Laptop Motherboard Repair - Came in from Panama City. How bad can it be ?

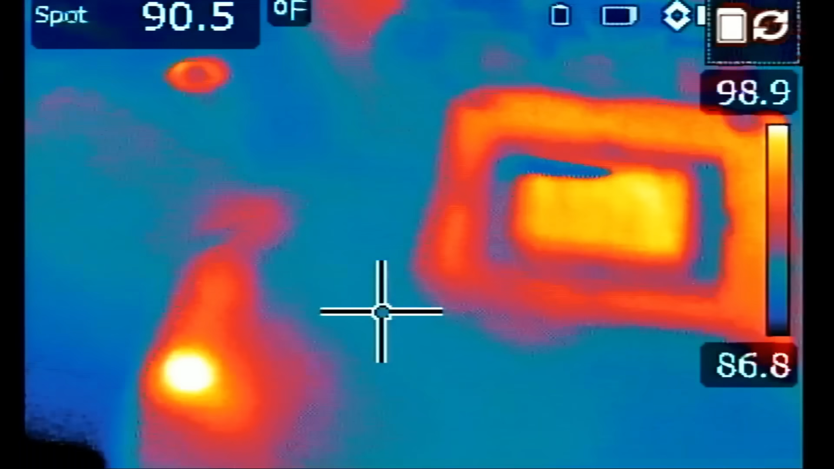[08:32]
On screen: spot 90.5°F
So the current sense resistor where I'm injecting voltage is getting hot and that's normal.
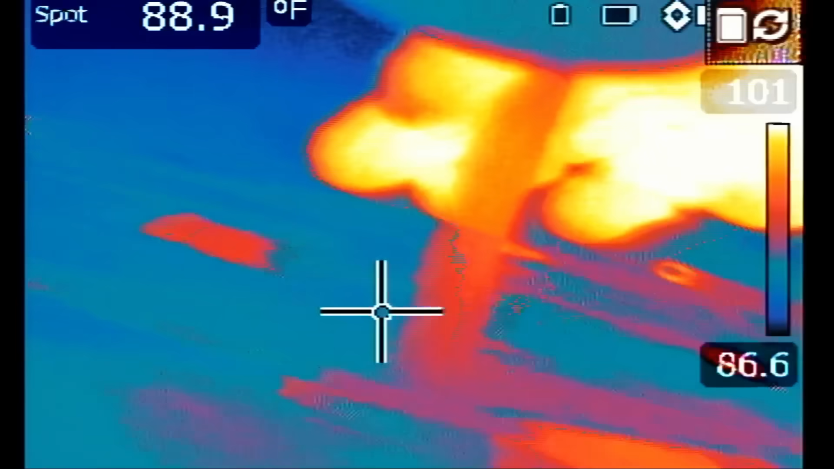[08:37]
On screen: spot 88.9°F
Let's look elsewhere on the board.
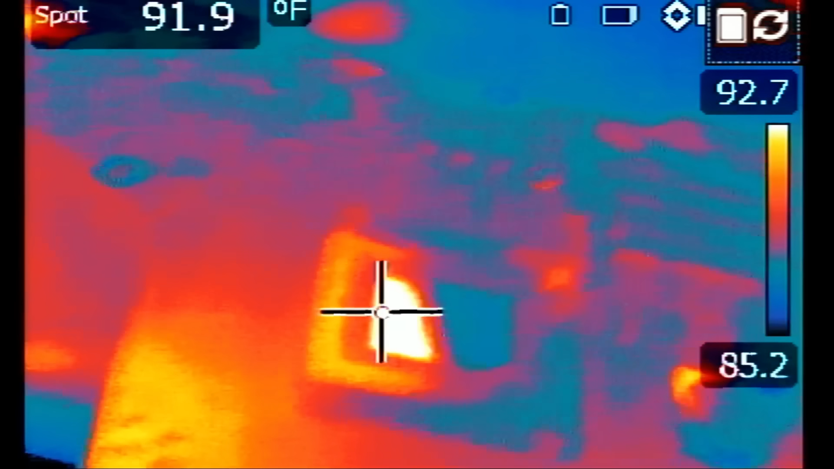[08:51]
On screen: spot 91.9°F
It looks like the heat may be coming from back of the board. Let's inject voltage and flip the board.
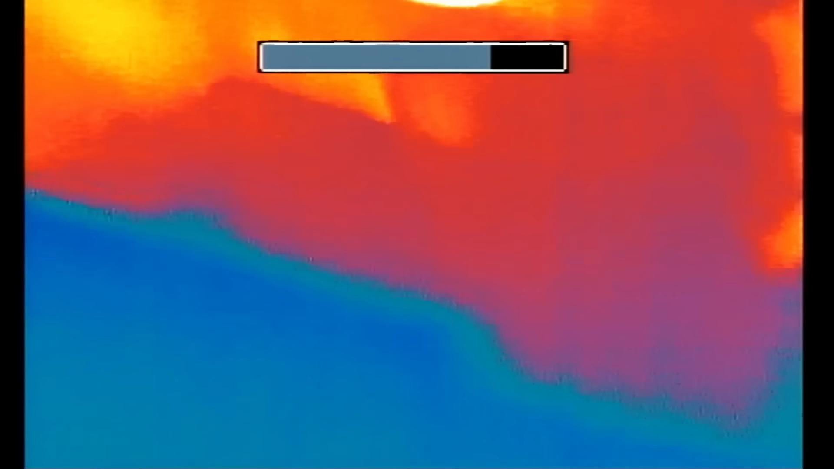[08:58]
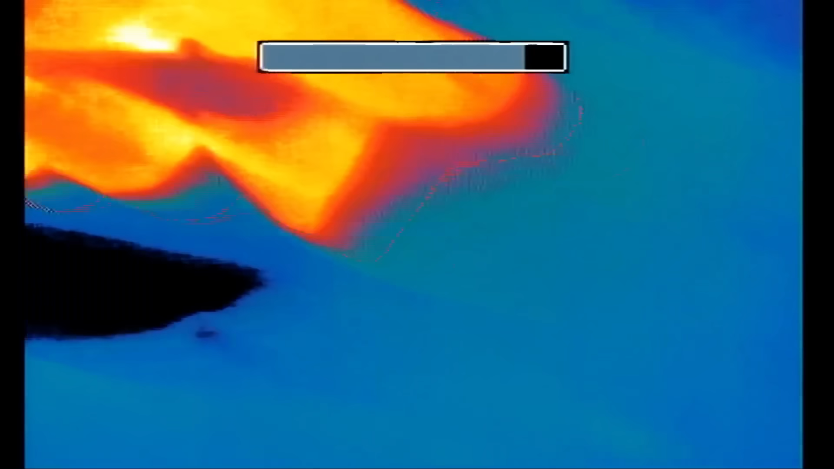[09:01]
Look at this.
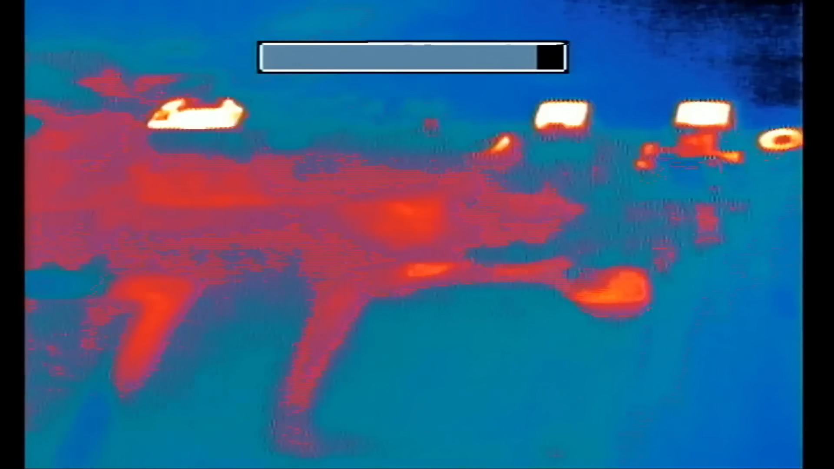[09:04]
Look at this right there. Right there. Okay.